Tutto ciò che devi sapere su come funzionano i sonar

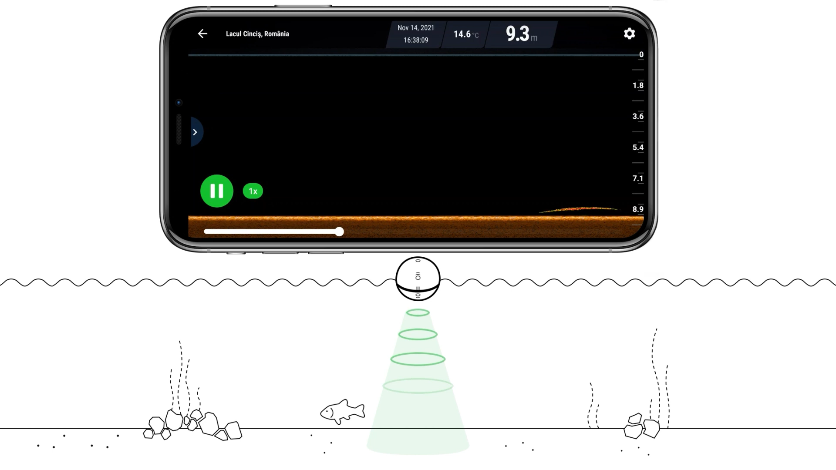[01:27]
On screen: depth 9.3 m, water 14.6°C
Here is another example.
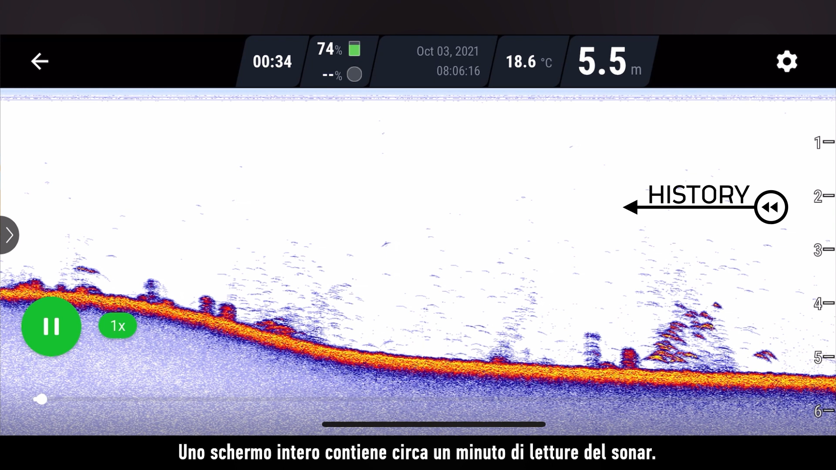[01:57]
On screen: depth 5.5 m, water 18.6°C
A full screen scan contains about a minute of sonar readings.